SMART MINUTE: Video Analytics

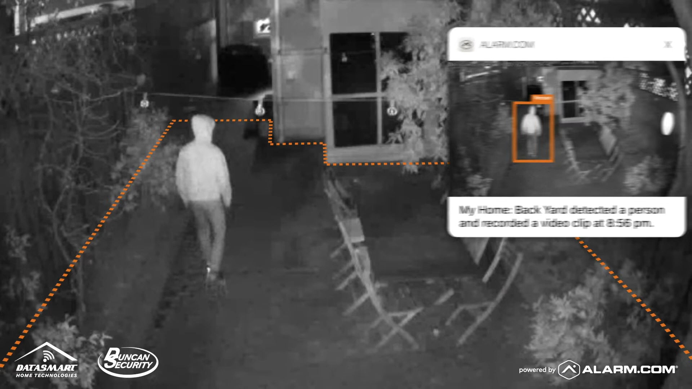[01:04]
With the integrated lighting solutions, you can activate your outdoor lights to greet wanted or unwanted guests, giving you clear,